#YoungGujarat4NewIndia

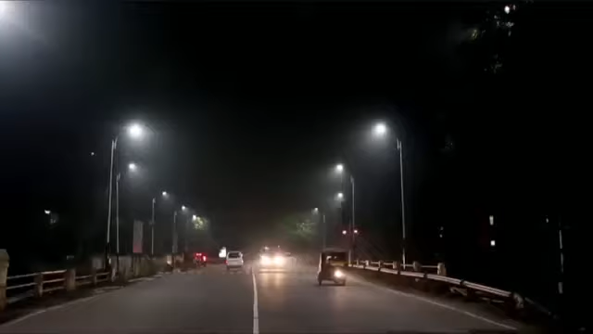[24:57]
તમામ સ્ટ્રીટ લાઇટને એલઈડી સ્ટ્રીટ લાઇટ સાથે બદલવામાં આવશે અને એલઈડીના